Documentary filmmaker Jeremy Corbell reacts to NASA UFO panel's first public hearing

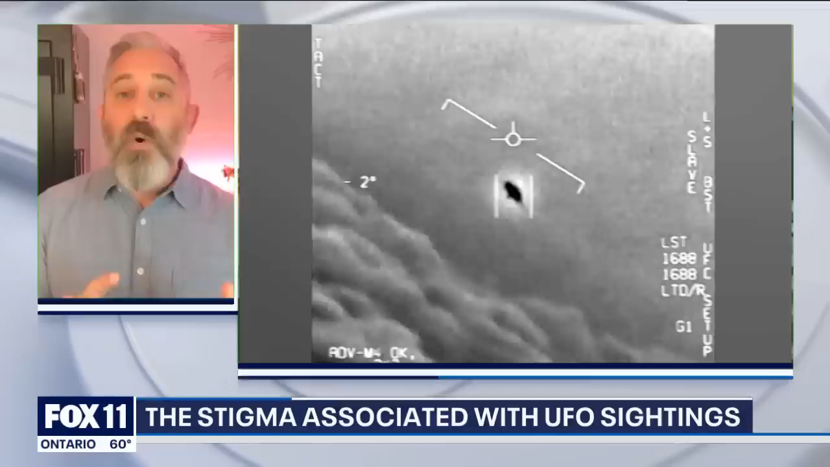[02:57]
We know that they're not ours. So UFOs is not a matter of belief. So the debate that occurred over the Chinese spy balloon thing, look, it's good. What we're doing is we're adjusting our sensor systems to better defend our skies.
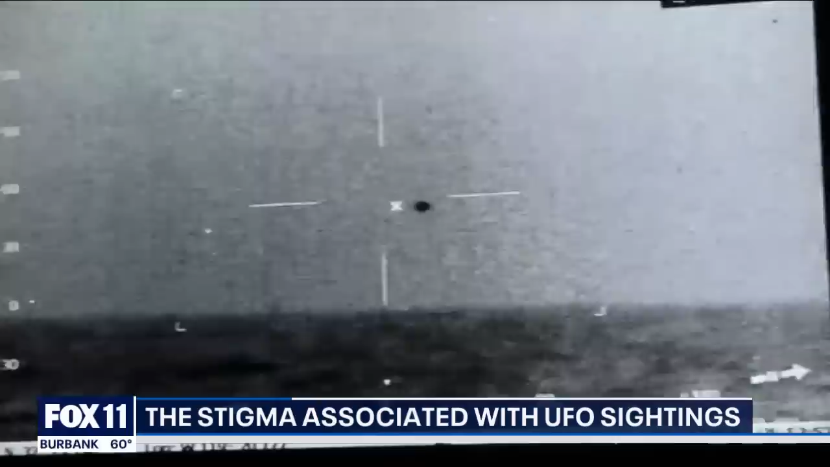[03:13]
UFOs are real. We have to get to that point of consensus that there are machines, and we don't know where they're from.